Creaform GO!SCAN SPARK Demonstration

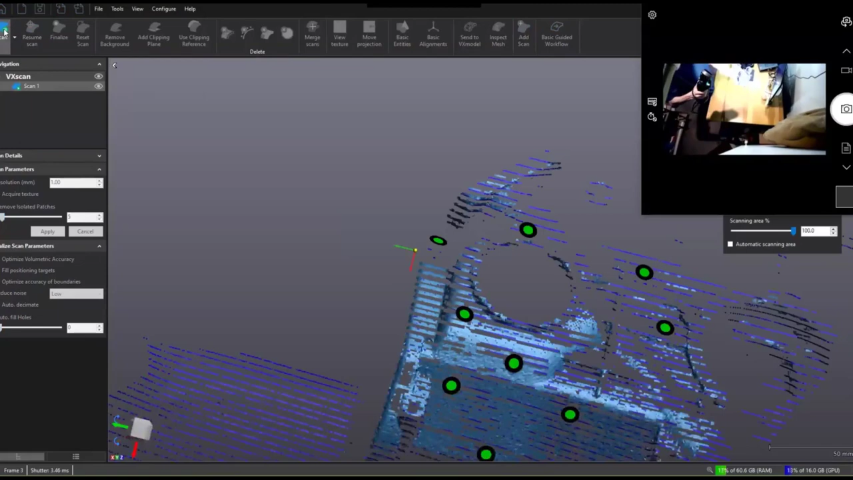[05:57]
relative to each other as long as our part does not move relative to the targets
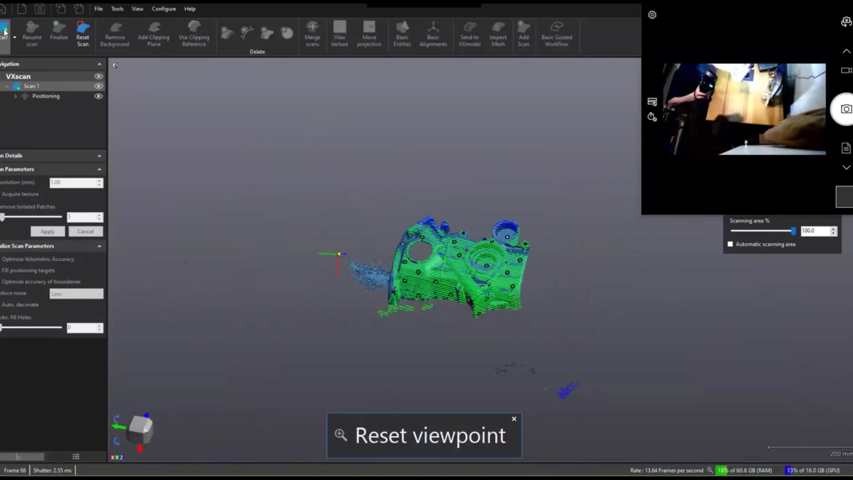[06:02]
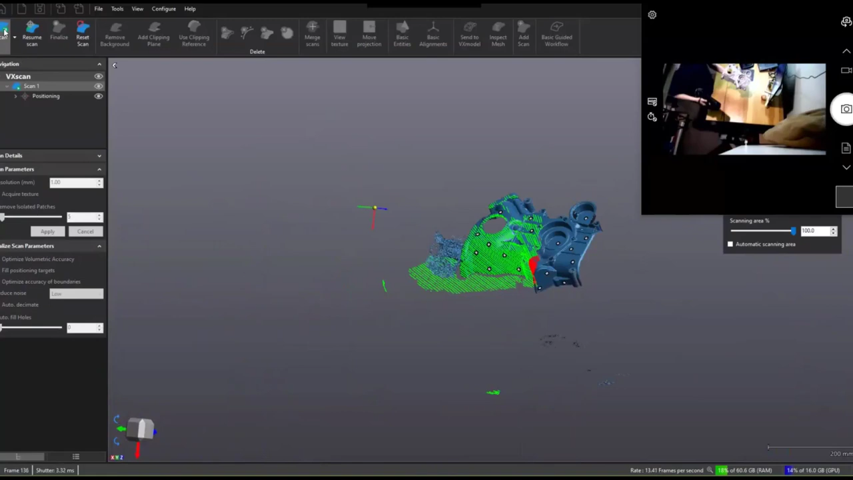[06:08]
here we go in just a few seconds now we've already collected most of the surface of our part
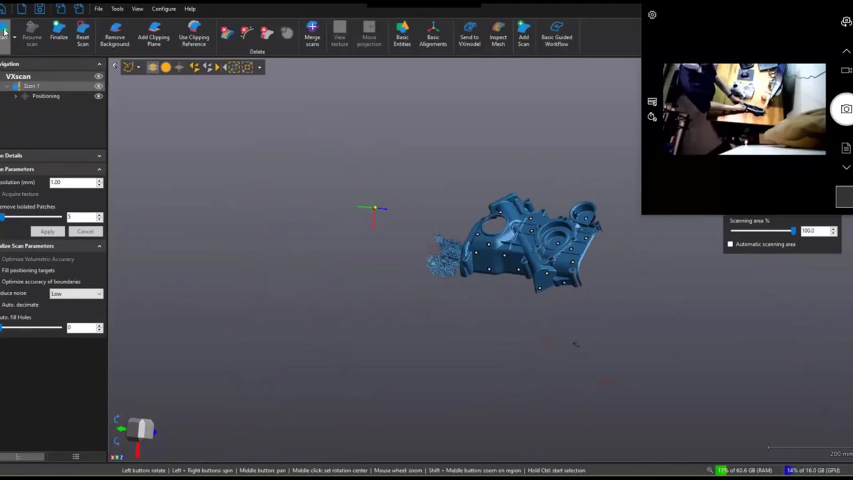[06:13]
now create form knowing that these are handheld tools your and visual based tools you're probably going to get a lot of extra data in there it's hard to focus that light just at where you're looking at the part you're looking at using the tools software i can quickly filter out the scan that i got of my arm delete that out
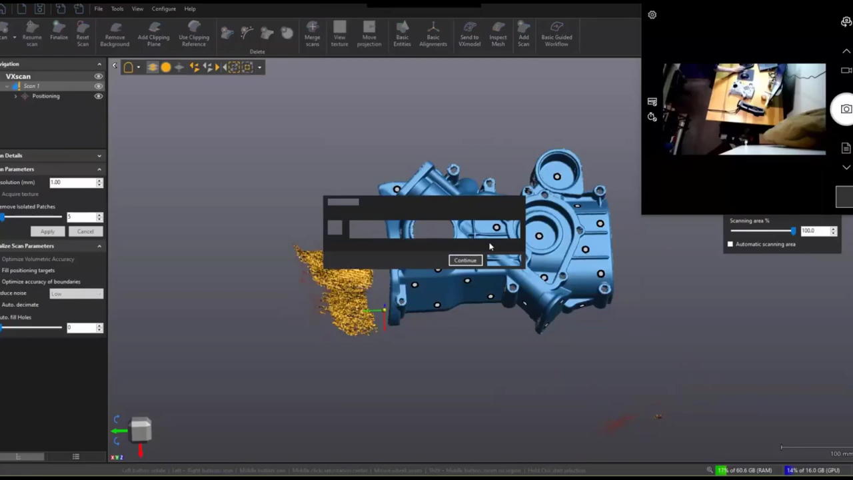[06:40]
we can look in at our pre-processed scan so that was real quick um i obviously missed a bunch of parts
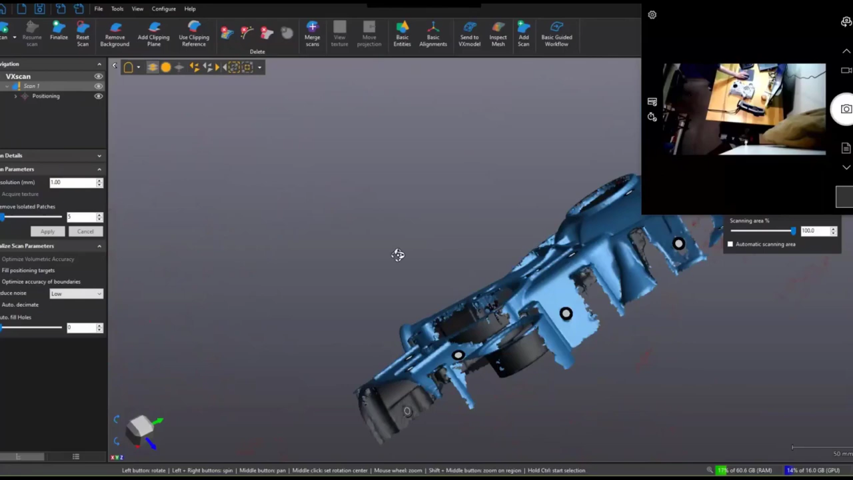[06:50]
but instead of this being any kind of major issue where we need to reset up and restart our entire scan process we can reopen our scan
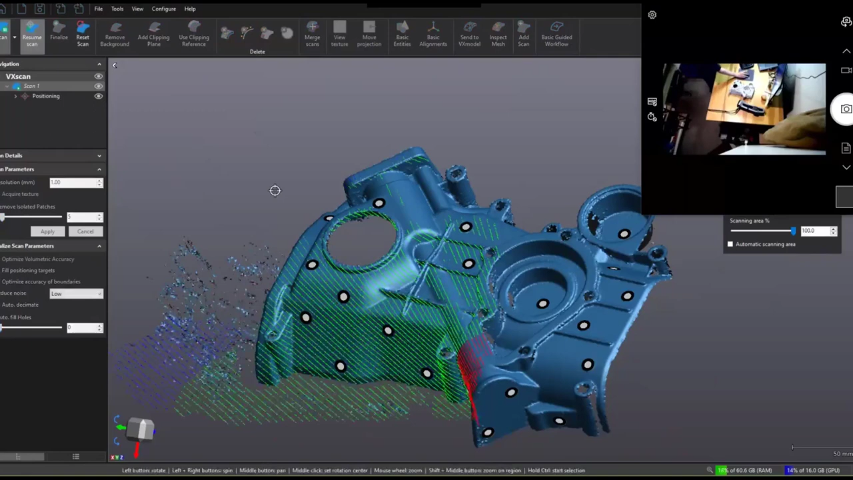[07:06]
say give it a rough idea of where we're starting from take our scanner back up
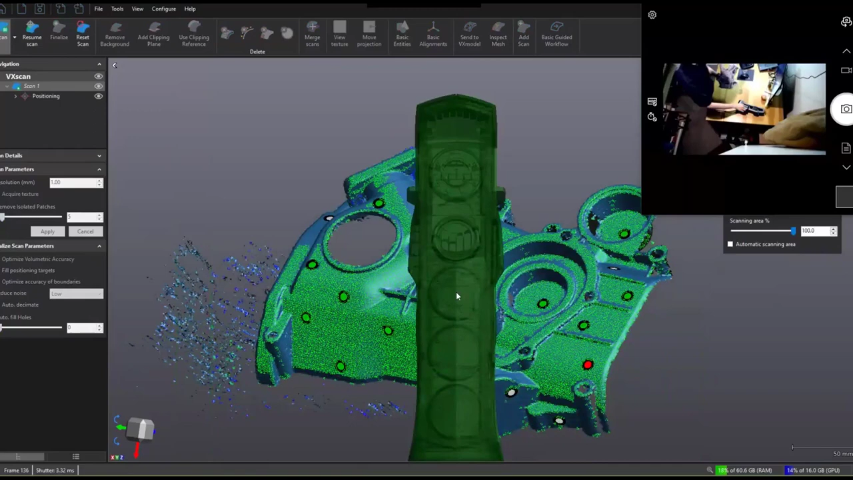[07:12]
and restart like we had never stopped so if you have a part with lots of funky geometry where
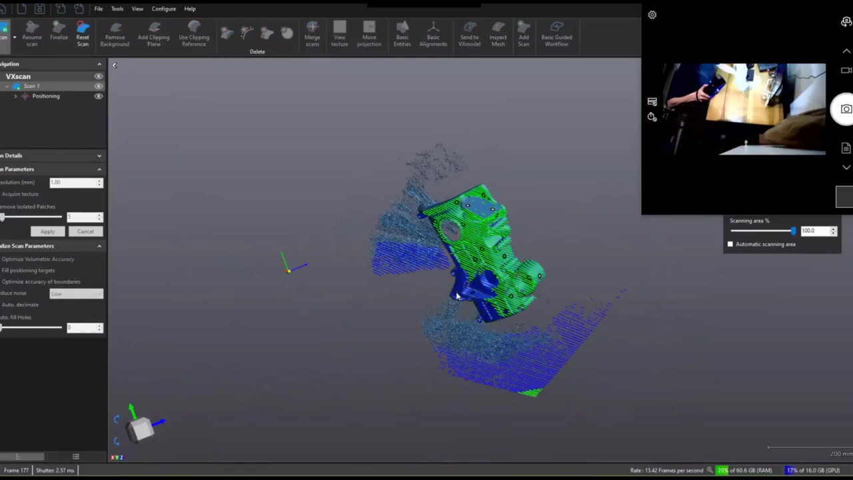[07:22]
while you're scanning you can't necessarily tell you're getting everything it's very easy to stop go
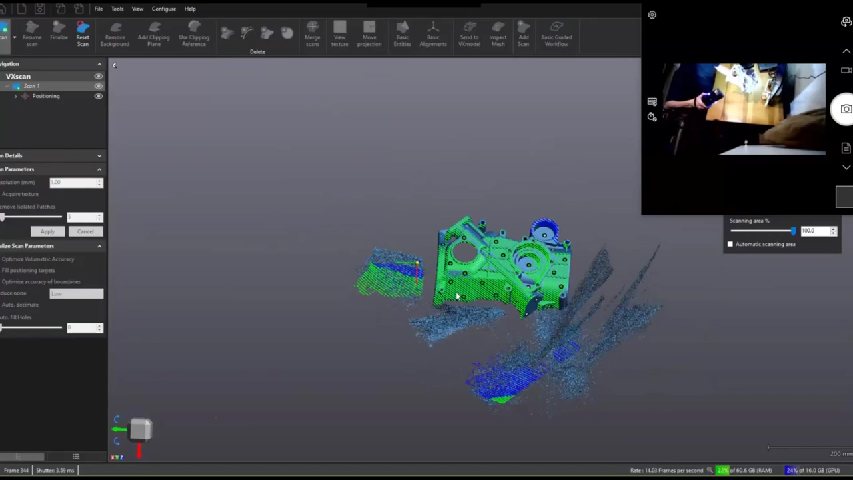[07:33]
in look through with mouse controls to find anywhere you missed and then
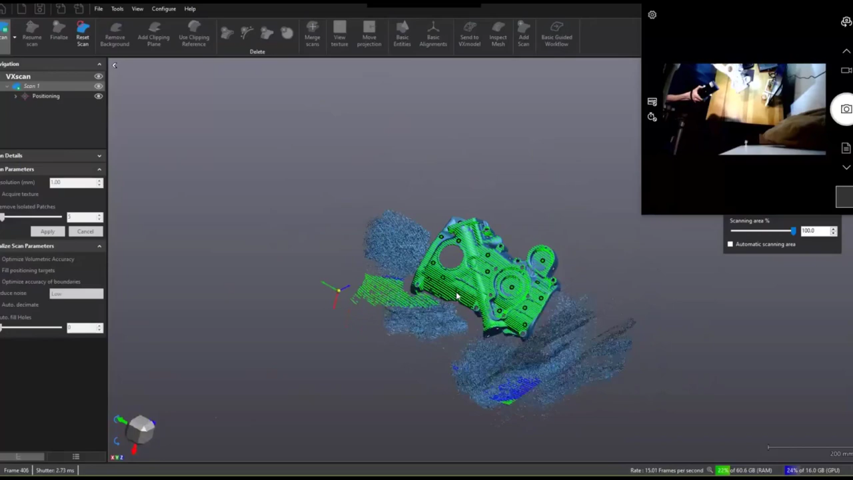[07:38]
go back and find those another great tool is
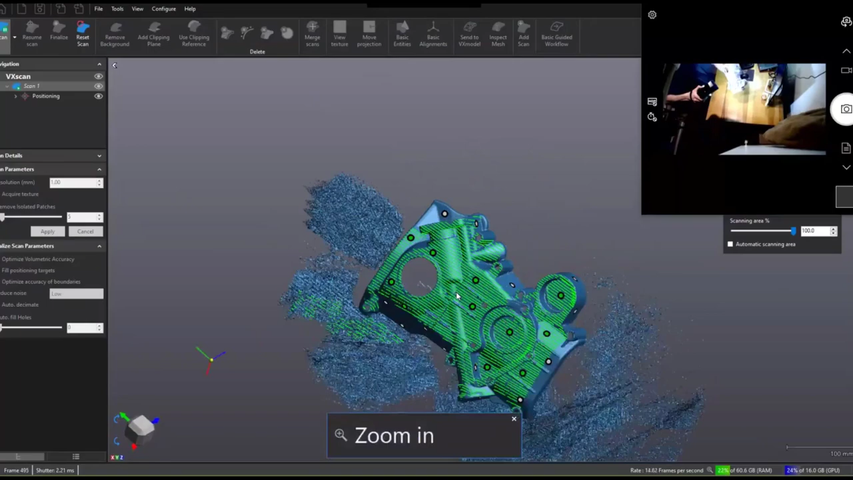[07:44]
using the other context buttons on the scanner we can zoom in and
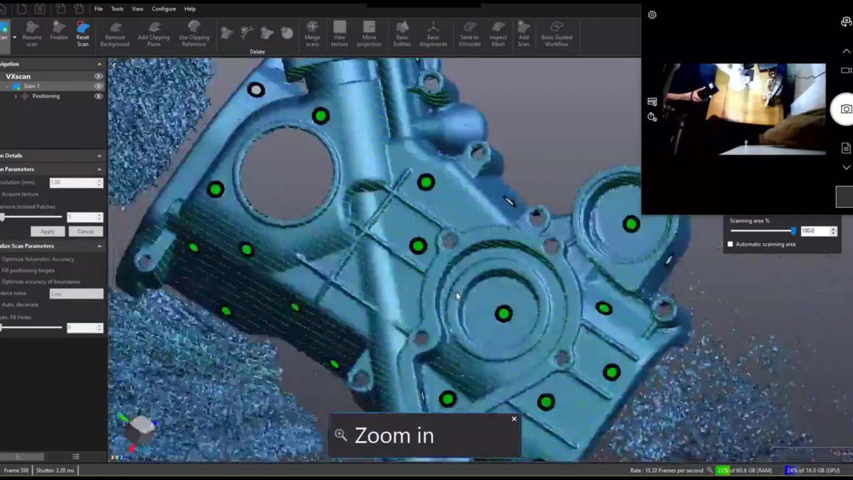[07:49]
see anywhere that we've missed and make sure that all the small nooks and crannies have been captured
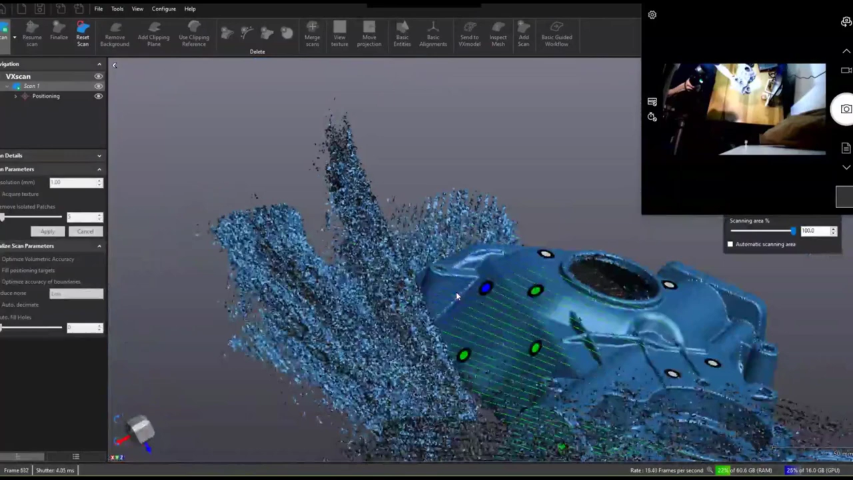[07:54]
now with some scanning systems sitting there and letting the scanner run would be an issue that's just going to create lots and lots of superfluous data and uh extravagantly
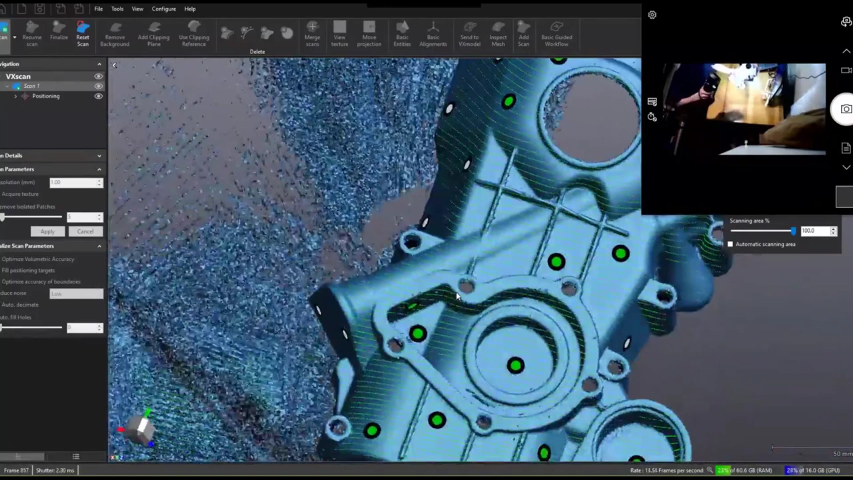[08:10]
increase your file size with these scanners if it picks up data that it already is collected it disregards it so i can sit here all day and not worry about increasing my file size
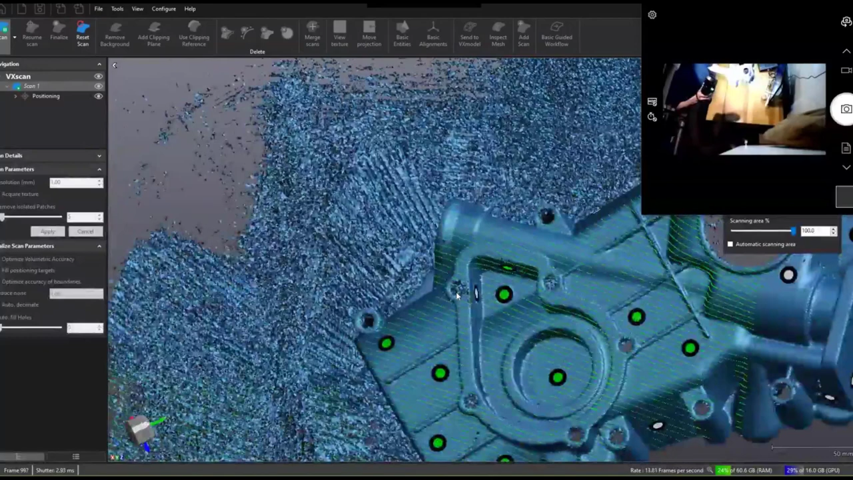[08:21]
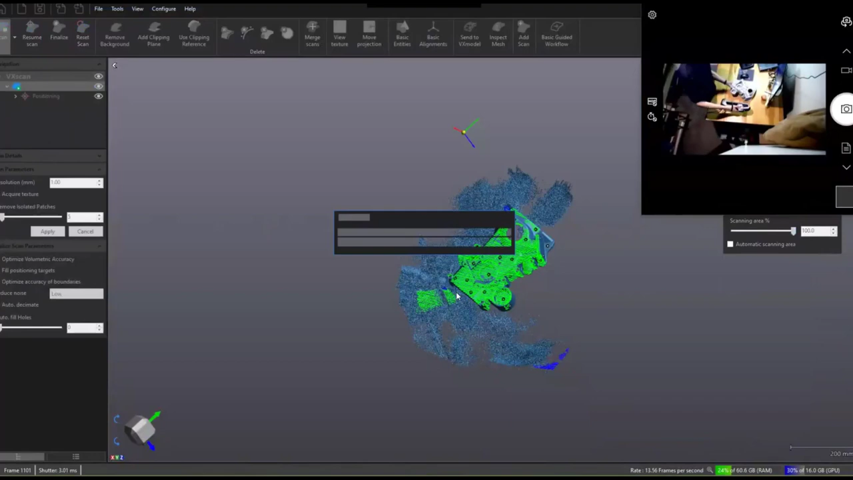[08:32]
that's just going to stop that scan again go through our data
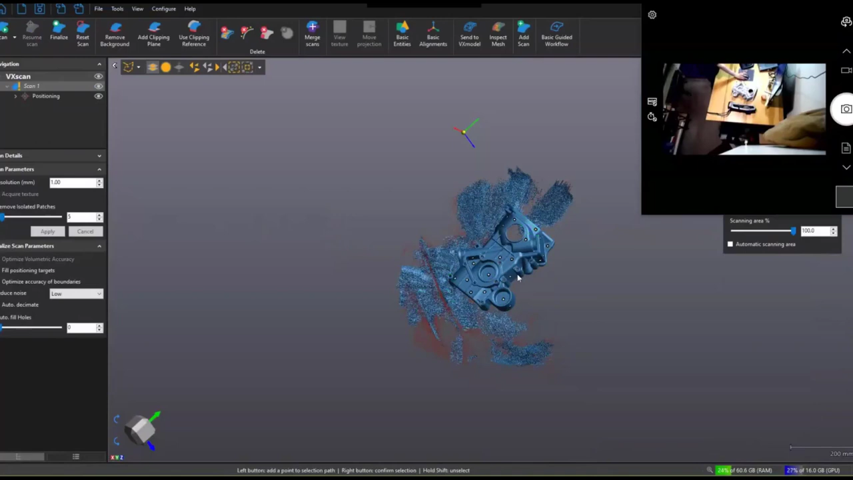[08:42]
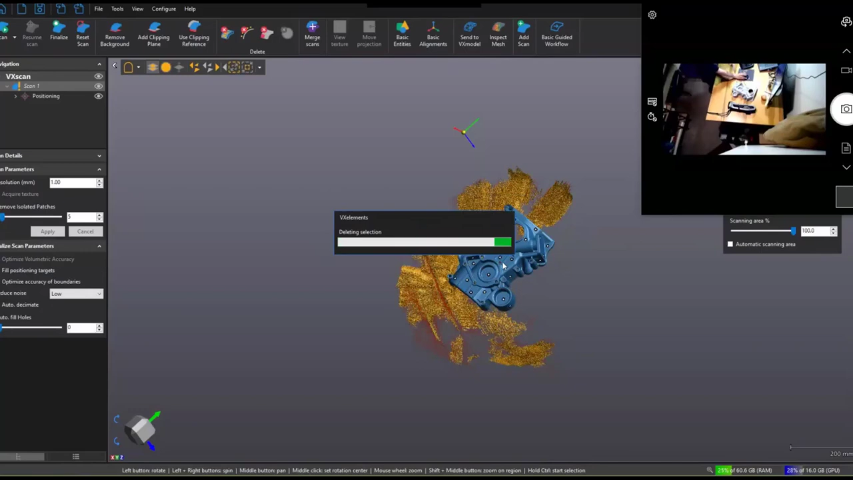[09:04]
we'll be able to go back in and check our scan once more and make sure we got all of the surfaces that we are interested in that's looking pretty good on the screen you can see a lot of red
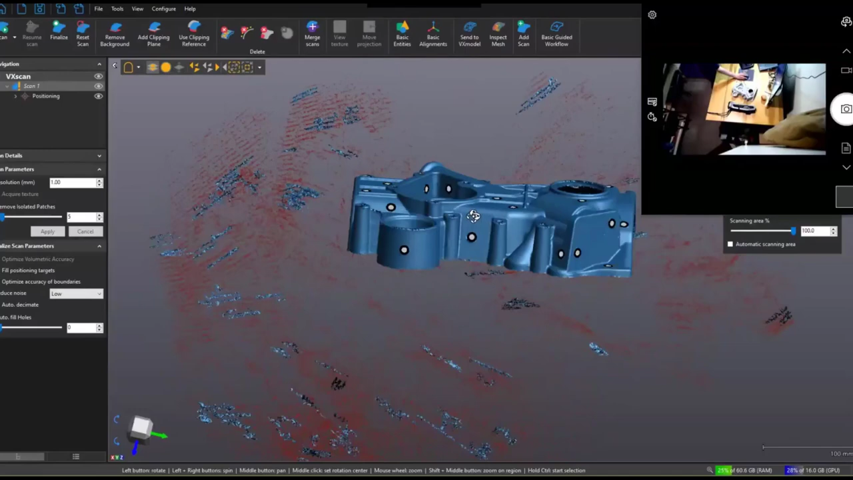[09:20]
surface that's what's filtered out there with this remove isolated patches function so it doesn't delete the data it just filters it out for you and then puts a red transparency over it so you know that it's neglecting that data we can turn that off and delete it like we do with anything else
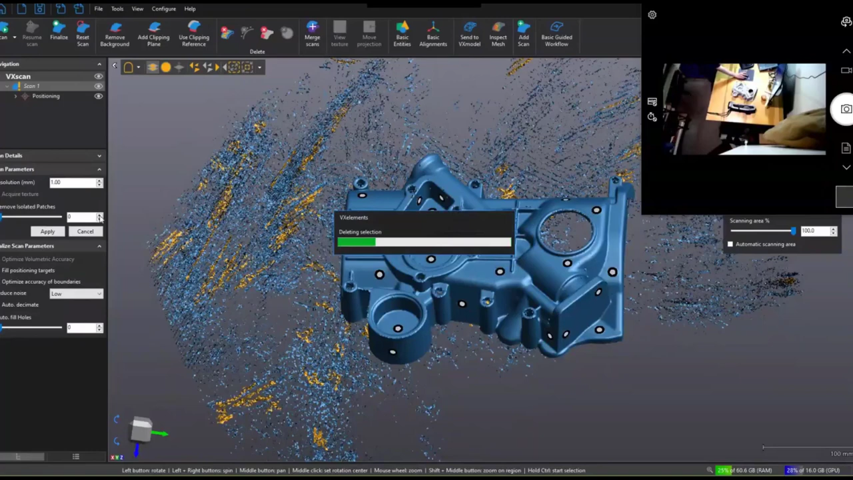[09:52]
or we can leave it in seems it didn't like deleting some of my arm now
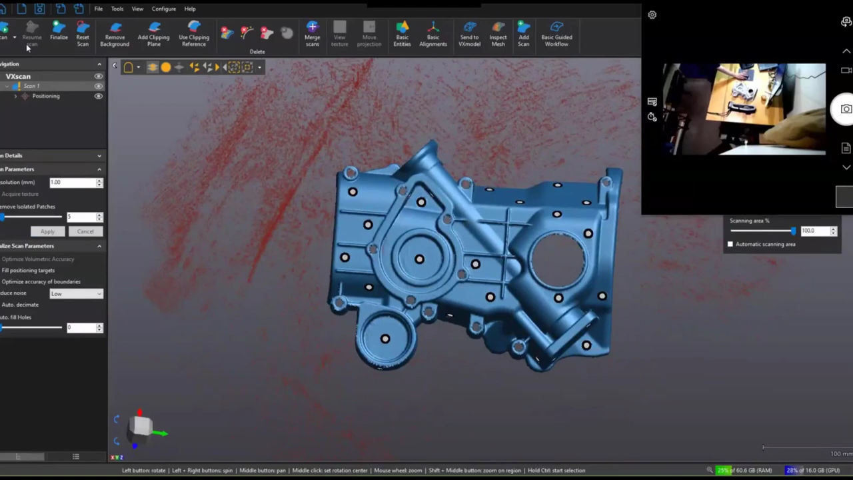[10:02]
we are left with our pre-processed scan so this is a quick rendering that the program has done of our scan for verification purposes so then go and finalize our scan and this will take us to our